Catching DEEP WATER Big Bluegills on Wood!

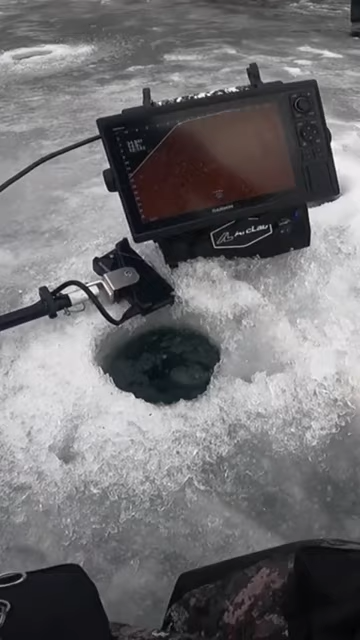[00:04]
That, ladies and gentlemen, is 100% what we're looking for.